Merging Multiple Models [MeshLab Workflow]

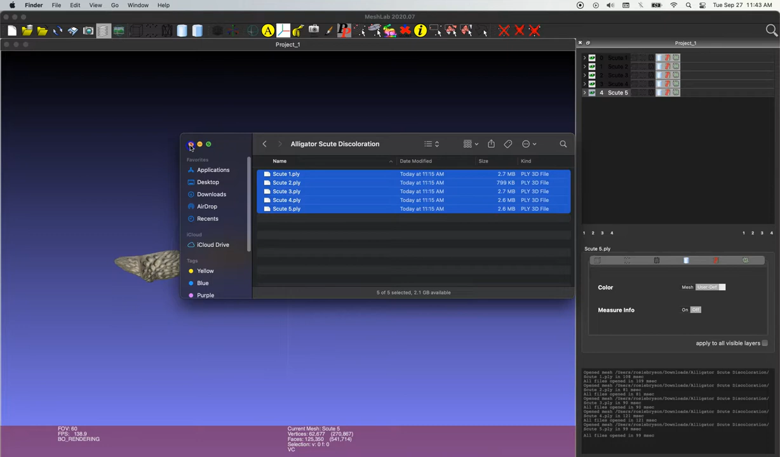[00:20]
Now I can see my five models in the 3D viewer and if
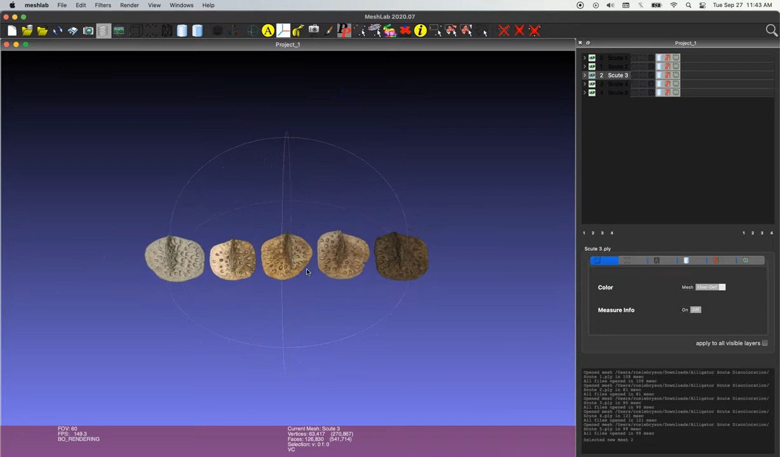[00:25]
you'd like to learn how to arrange multiple models into a configuration you'd like, check out my other tutorials on how to do that really easily in slicer. You can see I have five individual models over here on the right side menu. So our goal for today is to merge them into one single file.
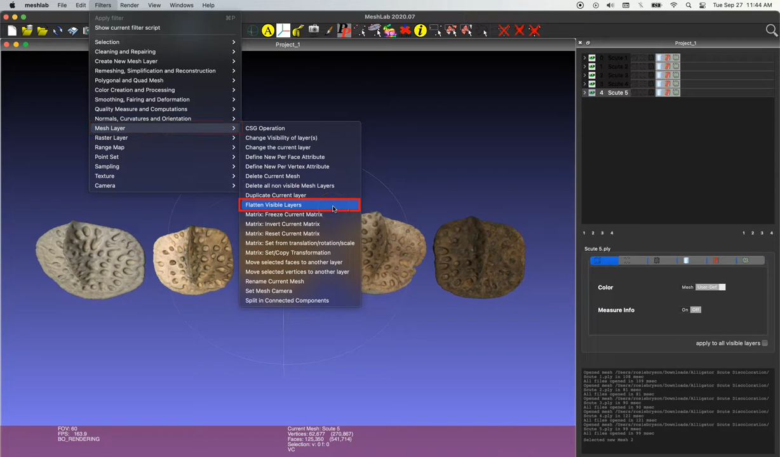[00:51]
This is done very easily by going up to filters down to mesh layer and then selecting flatten visible layers. So this is going to bring up a menu with a few options. So the first asks, do you want to merge only visible layers? And you can toggle on and off the visibility of each of your models by clicking the eye icon and select only the ones you want to merge together. The next is going to ask, do you want to delete the layers? So you have to decide, do you want to keep the individual models and have your final merged model? Or do you simply just want to merge them all into one file?
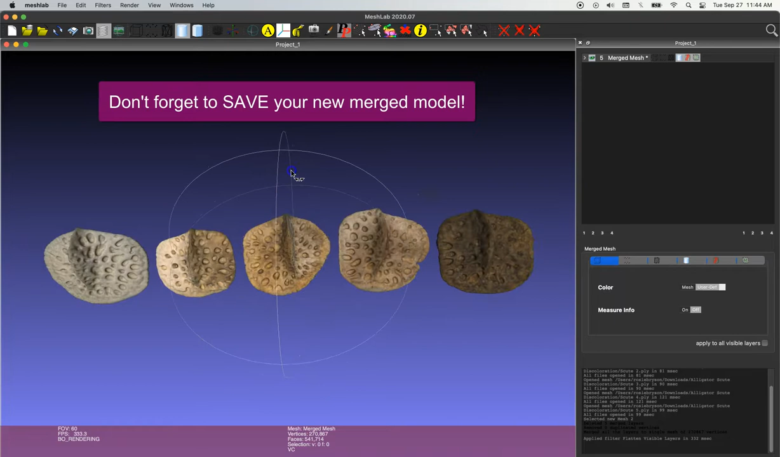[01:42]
You can see instantaneously those files are merged. And since I chose to delete the other layers, I'm left with one mesh layer. And the final step will just be to save our new merged file. So I'm going to go up to file. Click export mesh as. And I'll choose a title for my merged file. So I'm going to call this alligator scoot model merged.
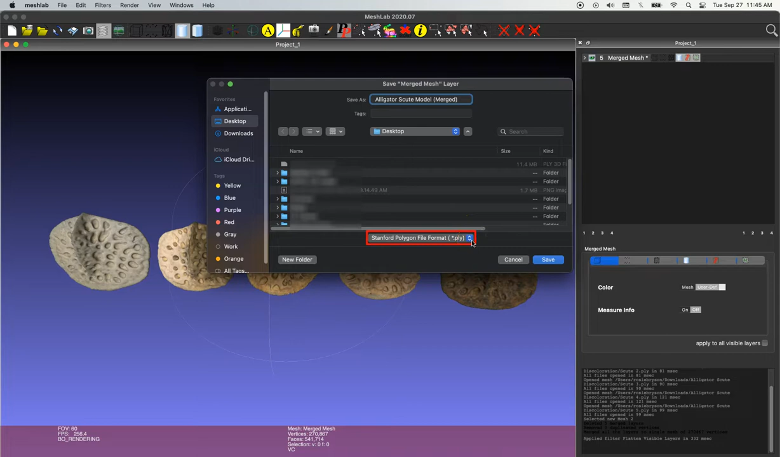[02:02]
You can also choose the format you want to save it in. So you have a lot of options, but I'm going to choose apply file. And then I'll simply click save and OK. And if you look over in the right side menu, you can see that our file has been saved. But just to demonstrate here, I'm going to quit out of mesh lab and just restart the program.
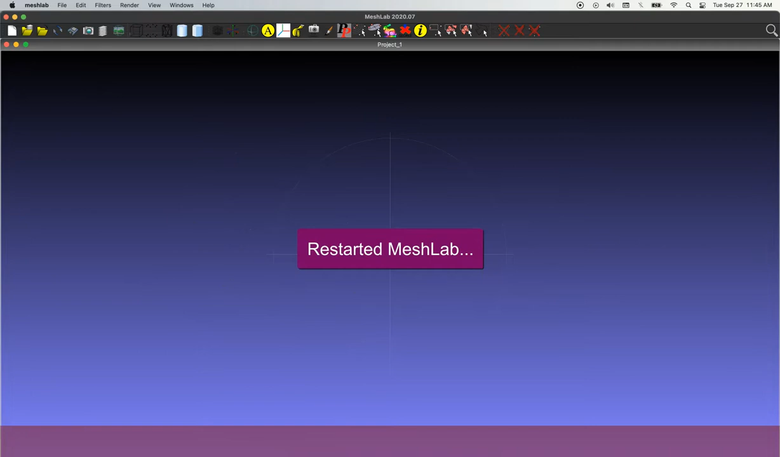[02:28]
And now I'll pull in that new file that we just created.
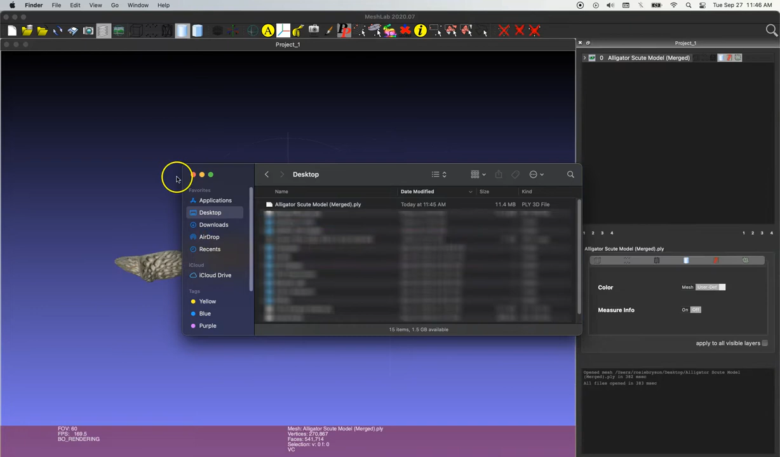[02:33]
And as you can see, our model is on the screen and we have one merged mesh layer.